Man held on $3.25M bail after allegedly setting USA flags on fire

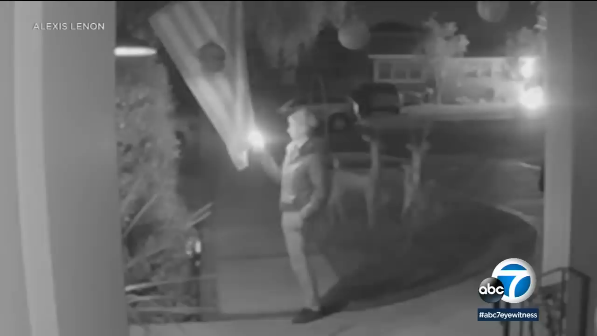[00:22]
This is just one of many flags that were burned. We're now learning more about the suspect.